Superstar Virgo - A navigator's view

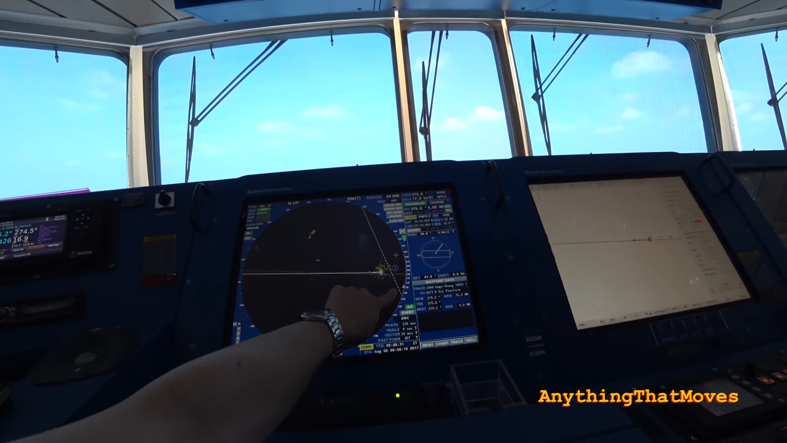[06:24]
That means that below the radar picture we can decide how much information we want to see.
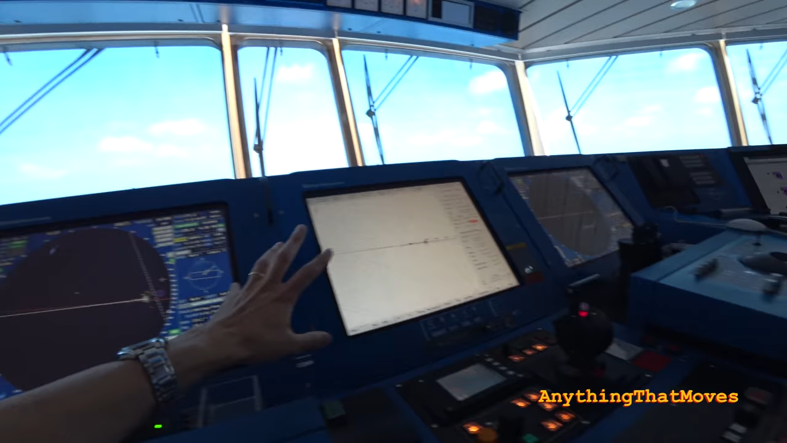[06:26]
So, this is the, this is our main tool of anti-collision.
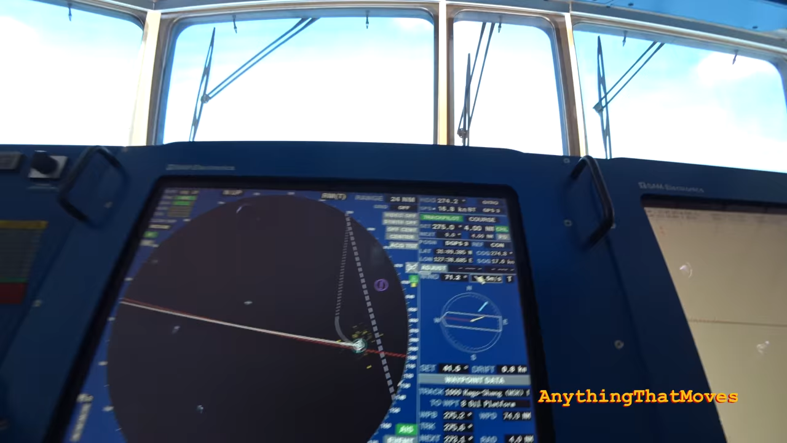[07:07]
Okay, and then you will see our curved headline will indicate a due north course up here, right?
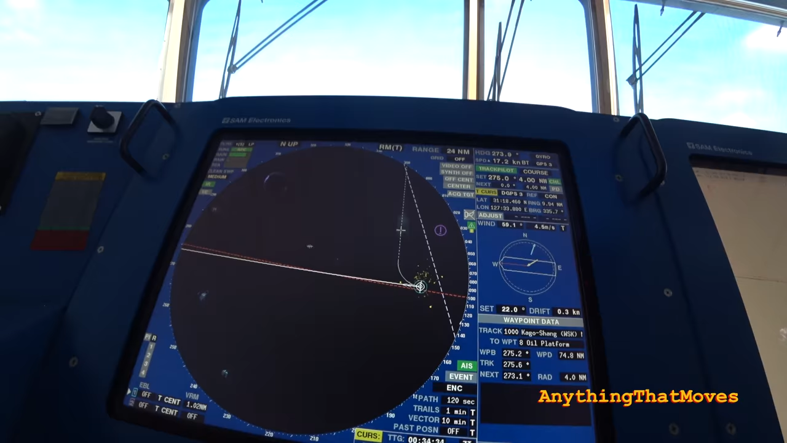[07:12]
This is one push. If I want to execute this turn, I just press execute. I can also change the radius of the next turn to, for example, here we have the radius.
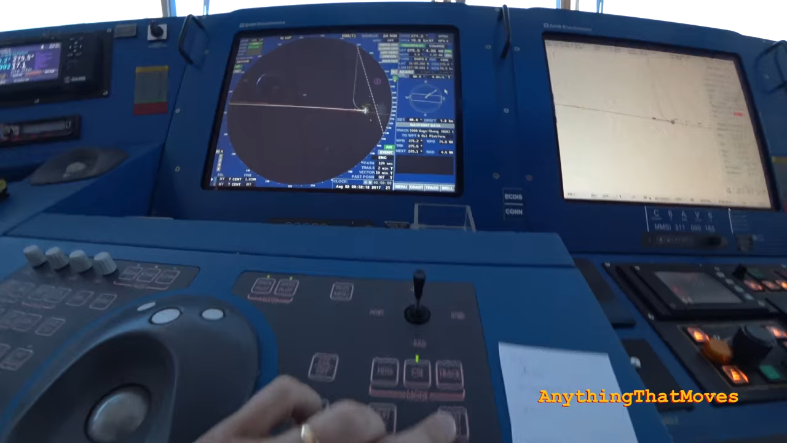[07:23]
The radius button is here.
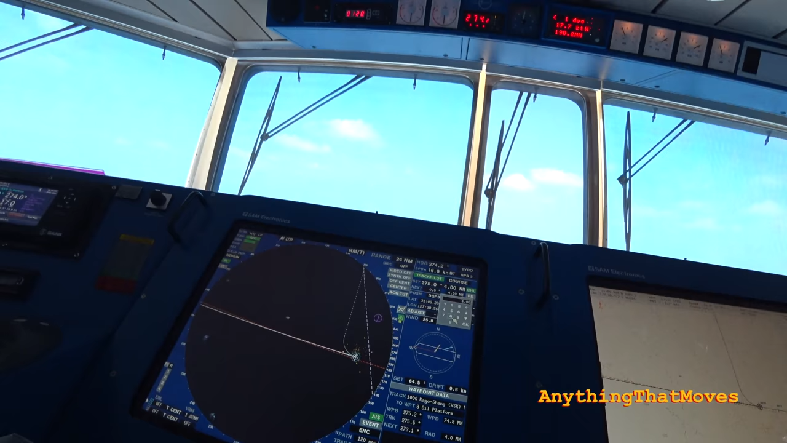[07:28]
I can change this to three miles, for example, which will be okay with this speed. So, I can go down to three miles. And when I change it, the radius here, this turn will become tighter.
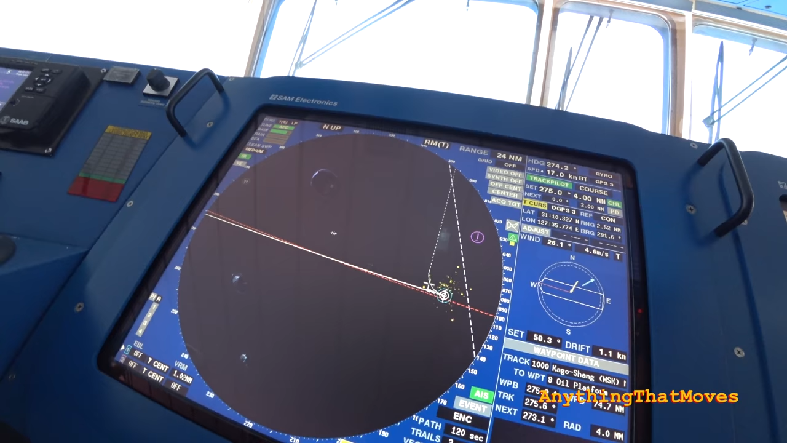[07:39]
Okay, we will not make a turn now, I will just give you an example on how to set the turn.
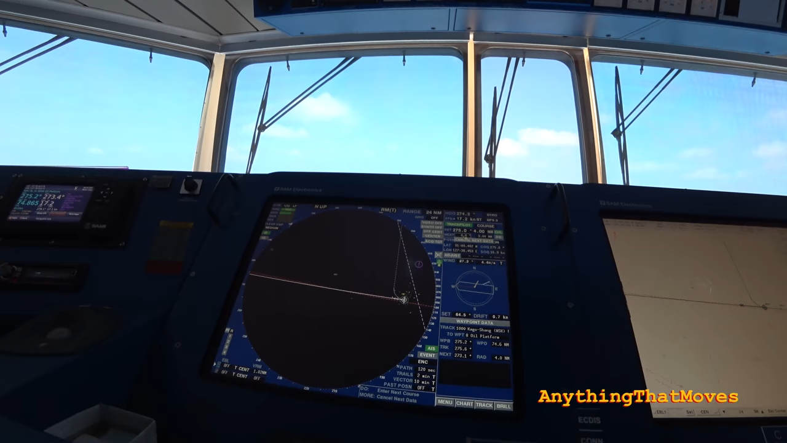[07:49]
So, basically, the autopilot is not like we are going, we are not doing anything. We are...
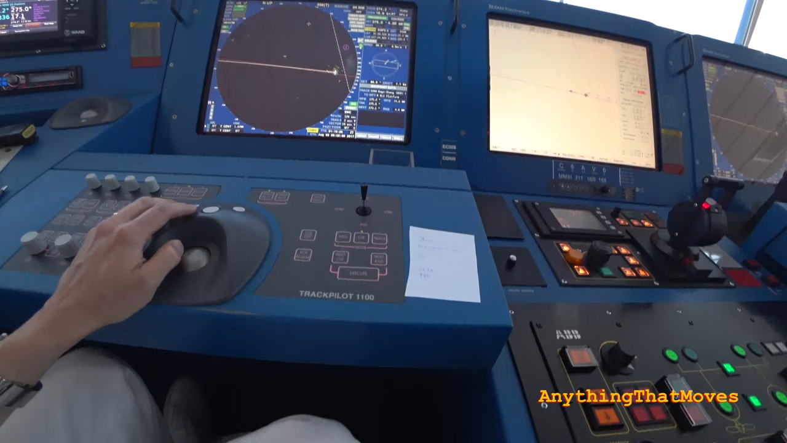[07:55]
The autopilot is making, is controlling the rudders for us.
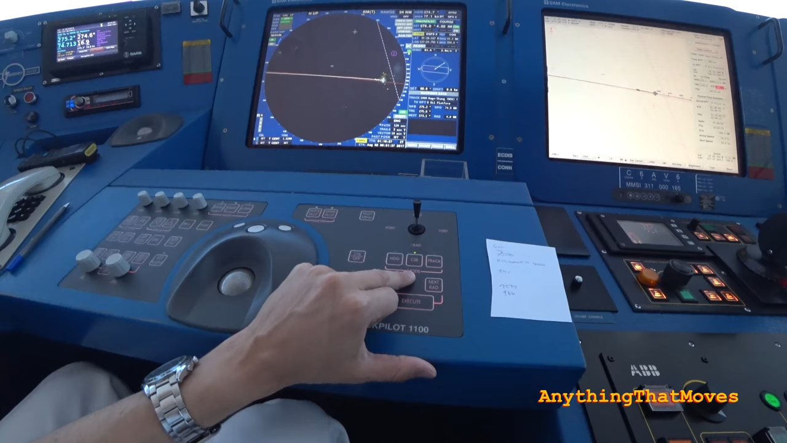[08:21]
So, we are more or less not setting. Neither to starboard nor to port. So... But the course mode will compensate for the wind and for the current. So that we will still go to where we want to go. Otherwise, if you are in heading mode, you have to do that manually, so to speak.
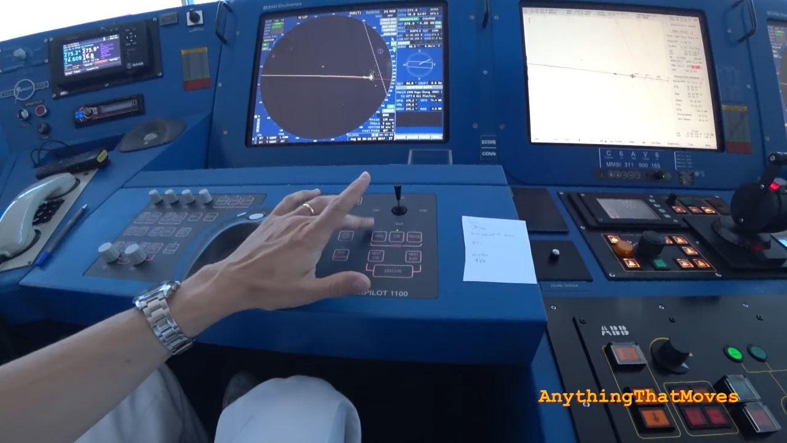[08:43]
Then we also have the track mode. We very seldom use that one.
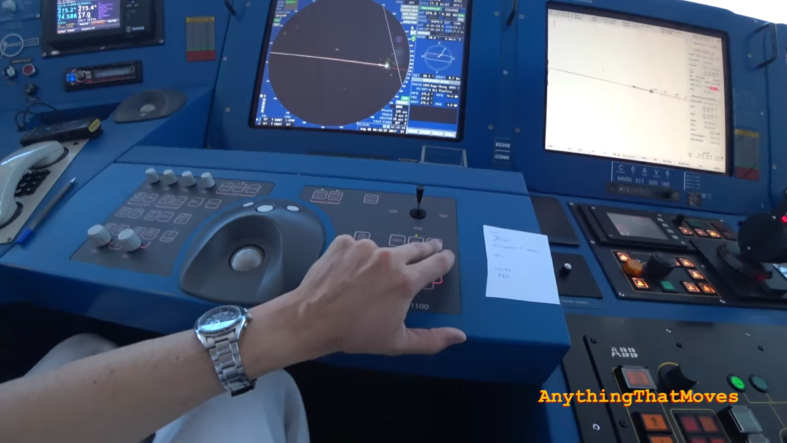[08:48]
But the track mode is actually following the... Following the laid out track that the first officer has planned.
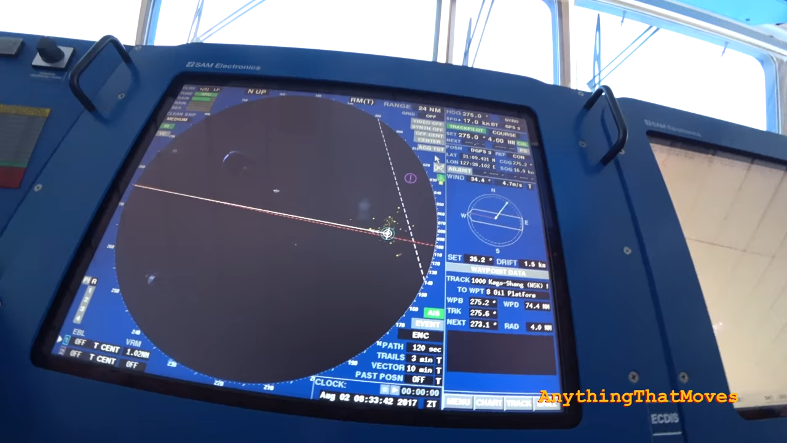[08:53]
When he made the passage planning.